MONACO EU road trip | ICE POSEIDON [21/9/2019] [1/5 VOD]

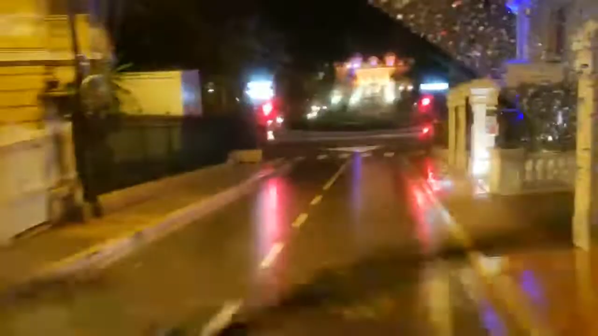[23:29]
See, what started. Is that, dude? Is this the Monte Carlo? Yeah. Take a look. That's where I reversed out of. Oh, really? Yeah.
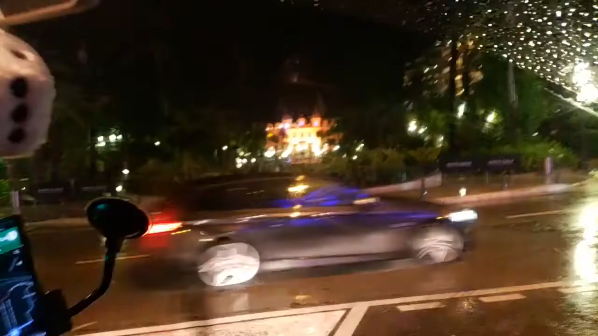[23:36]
Wait, is that the fucking James Bond? Take a left.